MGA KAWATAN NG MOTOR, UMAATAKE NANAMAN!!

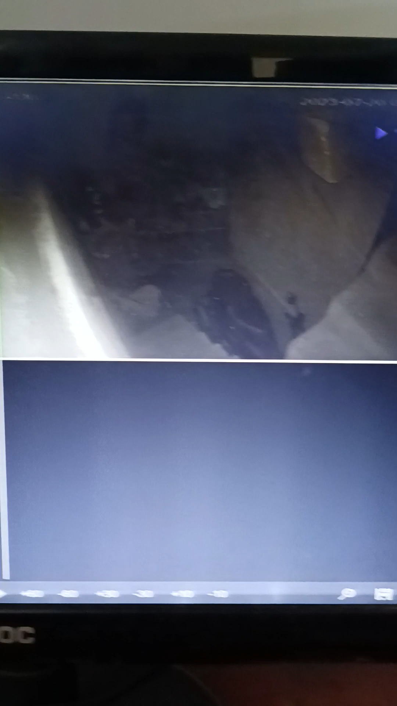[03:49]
Para si Pilip ulit. Ayan na. O. Tininegurado kung wala. Tulog ba nga tayo. Ayan, yan eh. O. Wala kung hihilad. Sabik sa motor. Mag nanakaw.
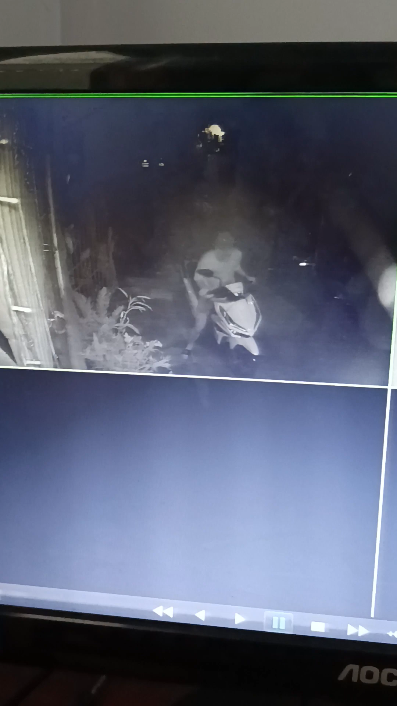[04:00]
Nanakaw ng motor. Muntik na ang motor ni Sito. Ayan. Ang galing, ang galing nila. Alam nila kung anong oras, ha. Ayan. Sa pool. Sa CTV. Ayan na. Ang kawatan. Ayan, nabiran niya. Nabiran niya. Natunogang pa yan. Nasaktong ano. Bukas ko nang ilaw niyan. Ayan. O. Di pa.
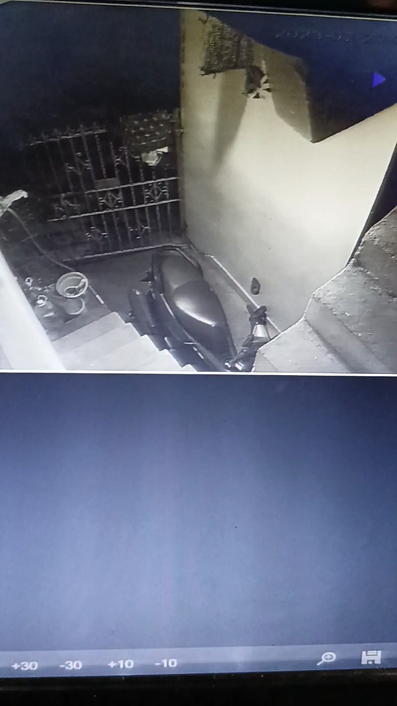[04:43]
Ahoy. O. O. O, di ba? O, hindi ko nai nabot. Lana. Ayan, o. Ba't di ba nakalaki yung motor?
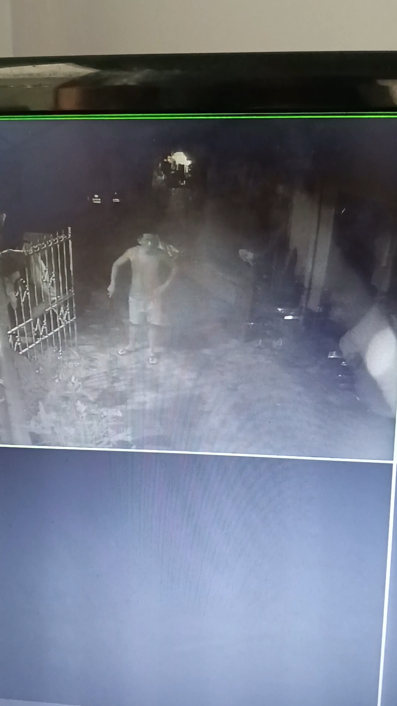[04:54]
Naka, ano nga. Naka, tinanggal nga, eh. Nakasaluksok lang naman yan, eh. Galing nila, no. Buksan yung... Pero maras nila may CCTV. Ayan. Alam, siguro walang CCTV. Kaya't ako, eh. Pagkainong ko ng tubig, eh.
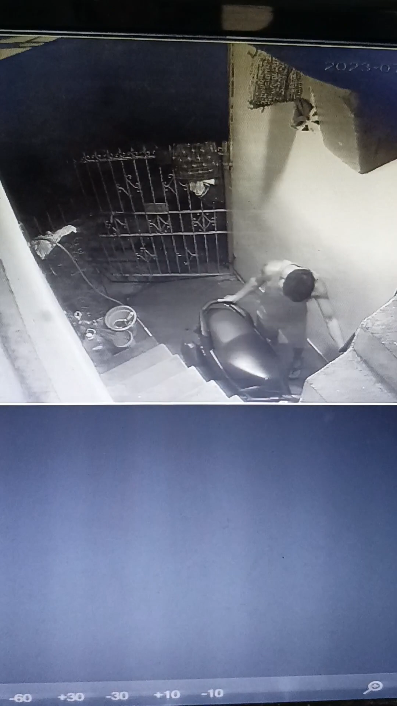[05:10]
Sakto, eh. Kala nila walang monitor sa loob, eh, na, ng bahay. Ah, gumawa. Masyadong, ah. Namili pa ng ano, eh. Monitik na. O, tangin na. Baka, mali ka mo pa yan, eh. Di na yan, dahil alam nila. Di na yan. Kakahanap na naman ang iba yun. Malip pa ako dyan, eh. Tinili po pa yan.